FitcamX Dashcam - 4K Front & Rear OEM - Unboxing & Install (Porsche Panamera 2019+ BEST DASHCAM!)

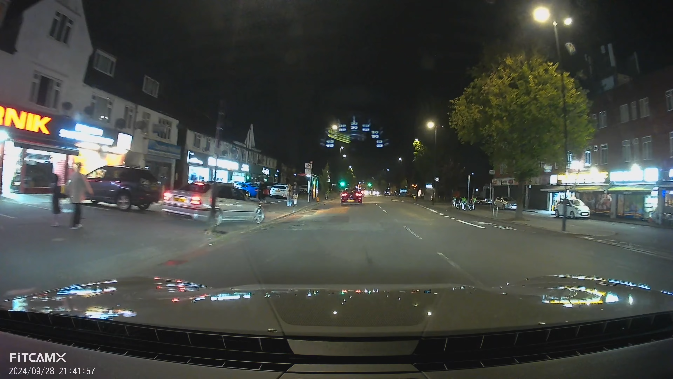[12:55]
downside i'd say is that the lights so if you look at the street lamps the light kind of gets
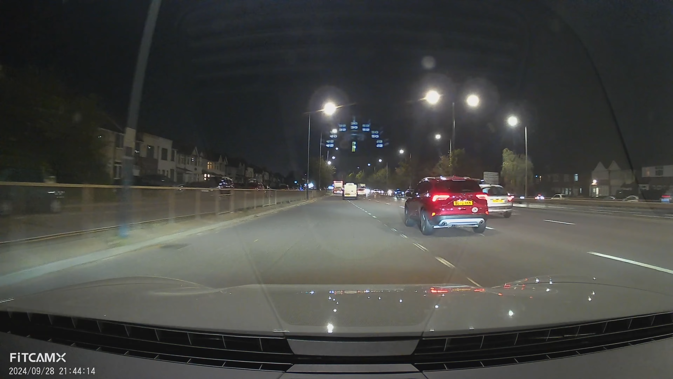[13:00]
like a hazy blur to it as opposed to being crisp but other than that it's really good um yeah hopefully you enjoyed the video if you have any questions drop them in the comment section below and